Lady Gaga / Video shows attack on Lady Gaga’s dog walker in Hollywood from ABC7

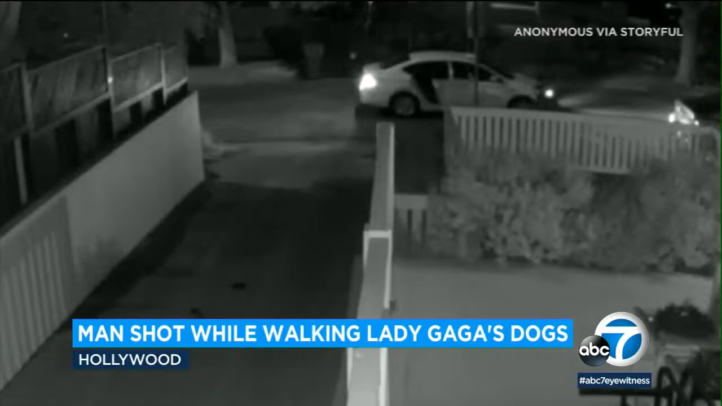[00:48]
A violent canine robbery caught on Cameron West Hollywood. Help me! Help! The target Lady Gaga's dog walker and her three beloved French Bulldogs.